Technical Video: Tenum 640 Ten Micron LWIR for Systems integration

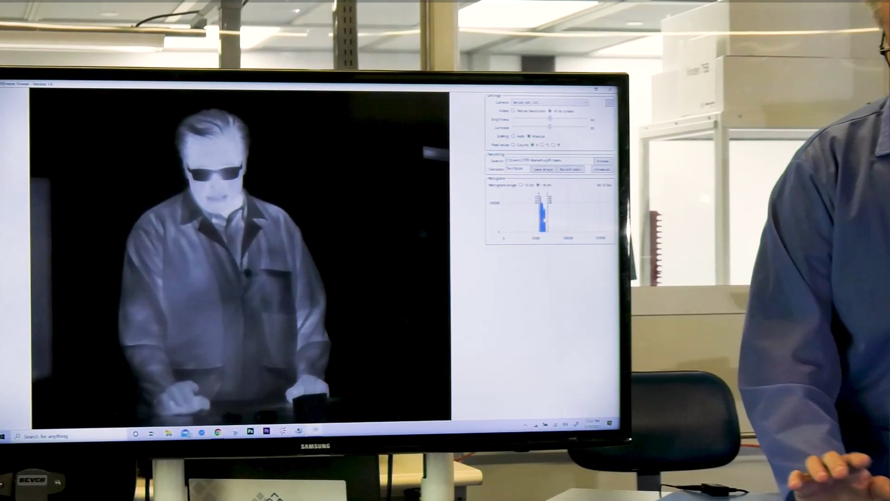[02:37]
I'll say the supplier DRS is a highly reputable company.
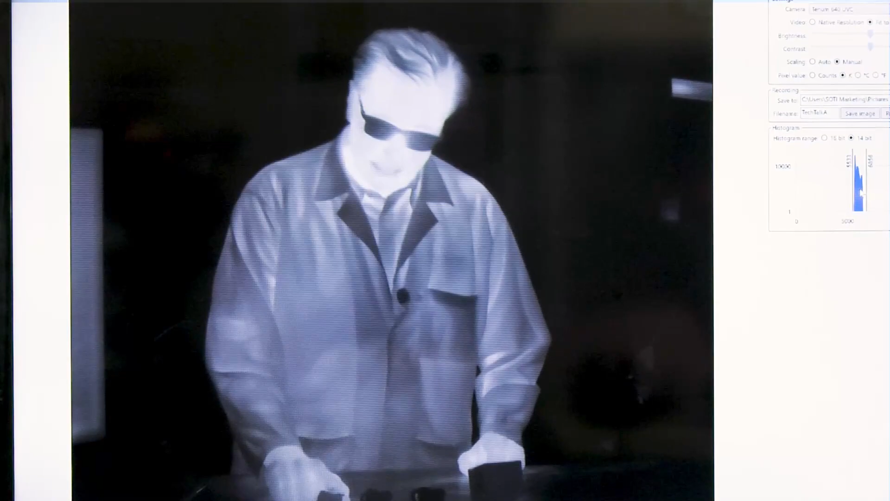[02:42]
And they're very attentive to their specs.
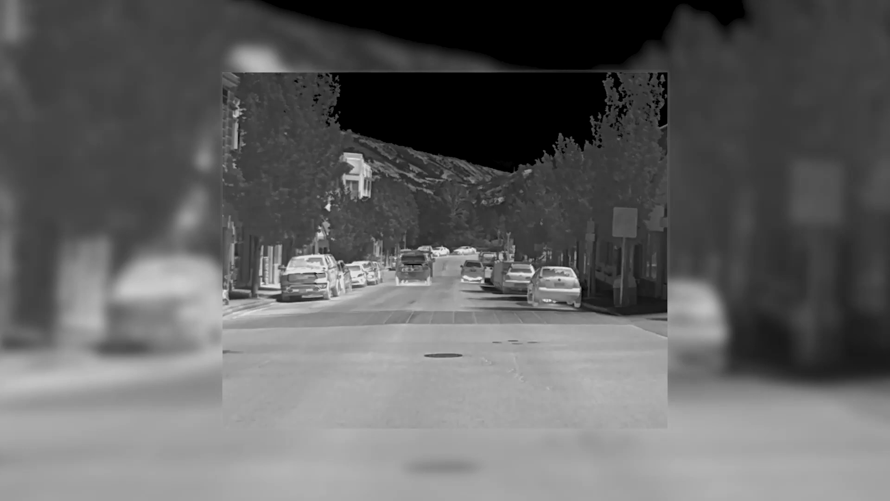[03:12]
And in most cases below 40 millikelvin as well.
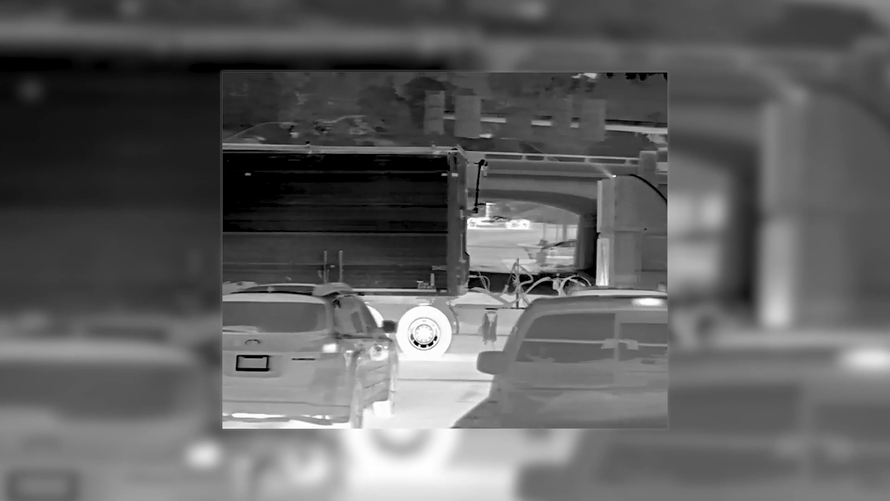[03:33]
millikelvin with all the filters applied.
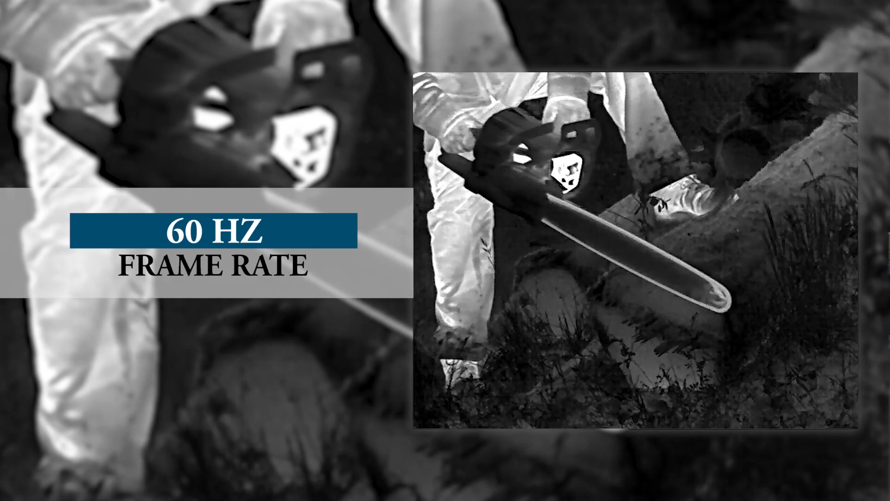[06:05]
That's twice as fast as the previous microblometer, the Tamarisk that we offered from DRS.
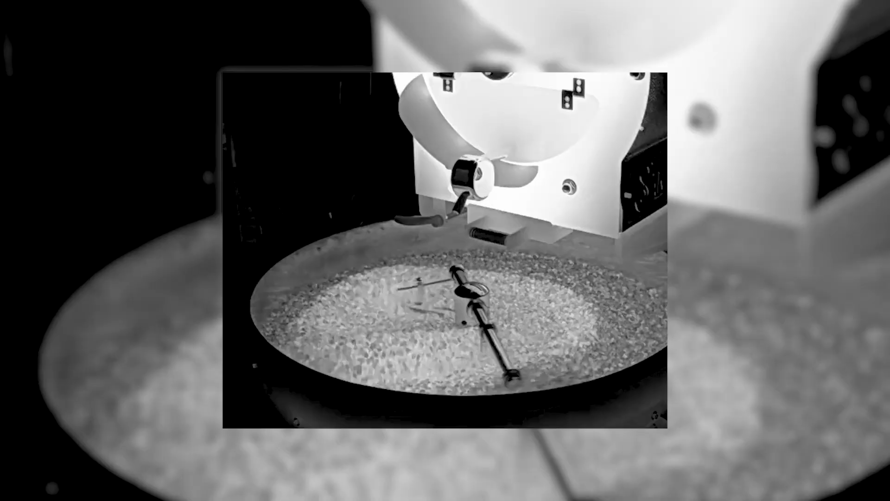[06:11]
The Tenem features the same ICE image contrast enhancement modes.
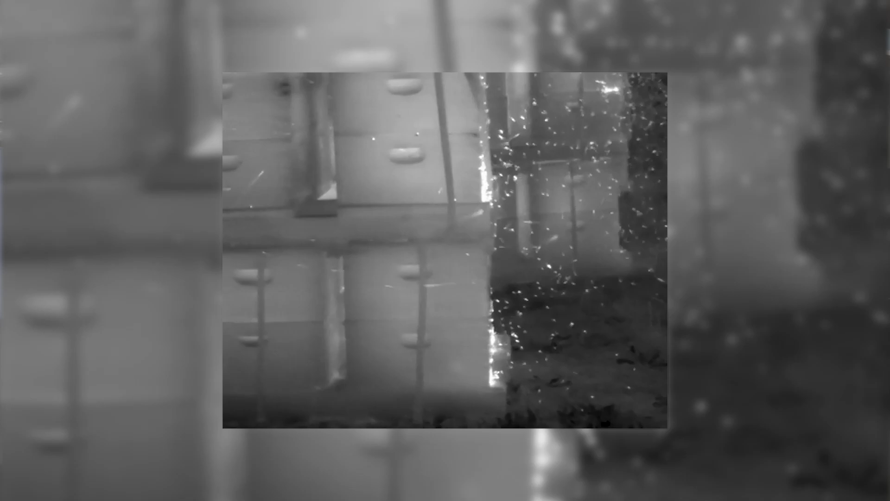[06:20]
That is a combination of local area processing and sharpening.
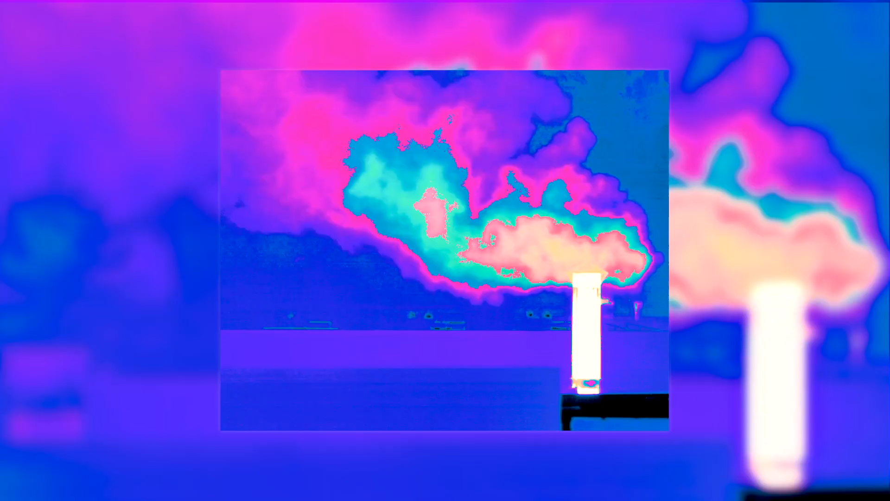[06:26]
Tenem has color lookup tables for its video output.